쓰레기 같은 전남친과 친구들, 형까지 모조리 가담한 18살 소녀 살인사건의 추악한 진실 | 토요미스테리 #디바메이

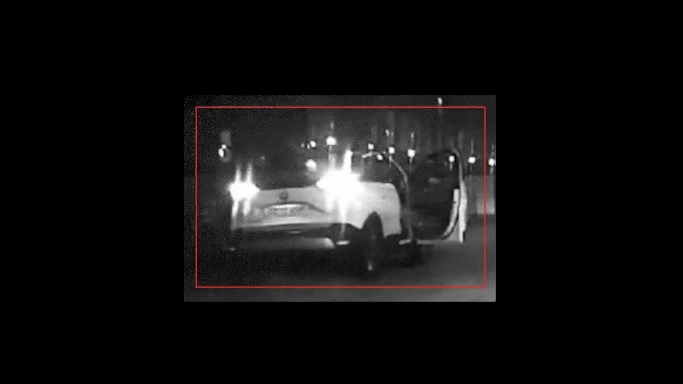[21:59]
당시 사라랑 경찰복 남자가 있었던 그곳 근처에 버스 한 대가 세워져 있었는데 여기 카메라에 모든 상황이 다 녹화되어 있었던 거.